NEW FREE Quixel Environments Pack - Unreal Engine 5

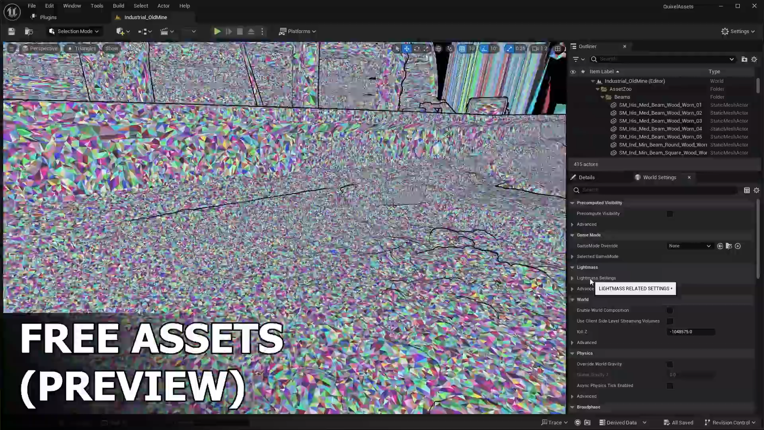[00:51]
Let me know down in the comments down below. And without further ado, let's get right into the video.
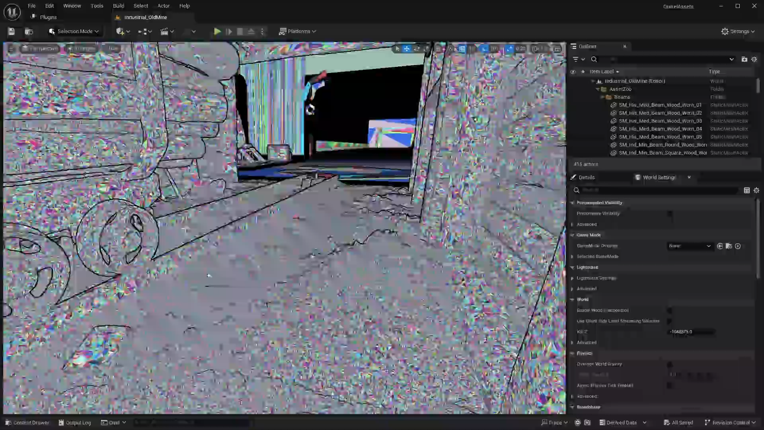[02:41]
You can see all the triangles that make up the scene.
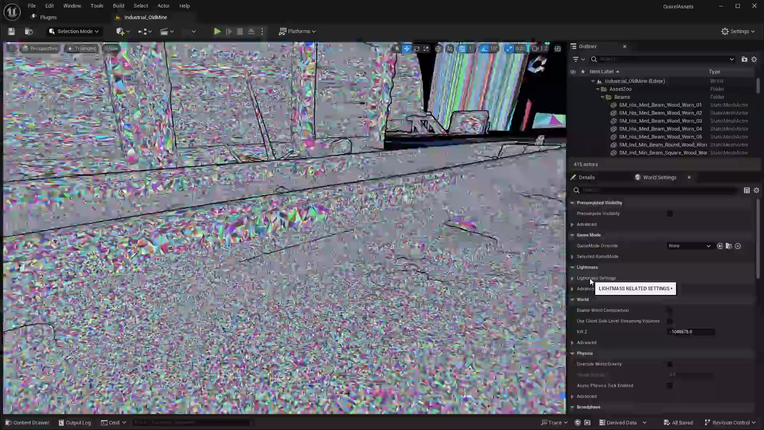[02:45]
So there's tons of little tiny triangles that make up all the different scans that you can see here.
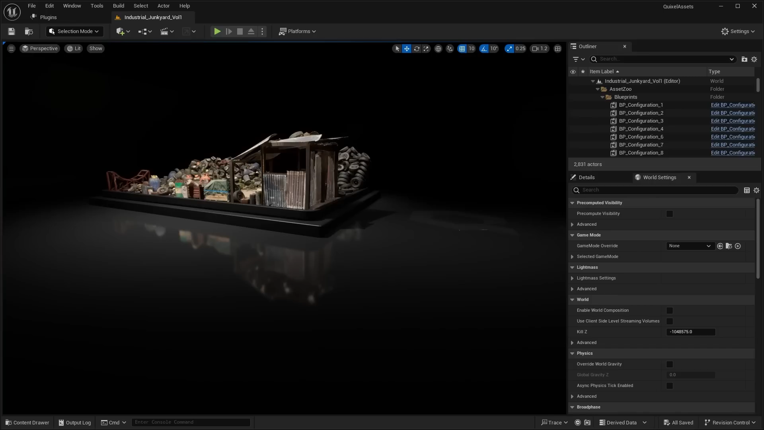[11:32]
All right, next up, we have this junkyard environment. So as you can see, this is just a bunch of random junk parts. So we have things like tires, barrels, propane tanks, and much more.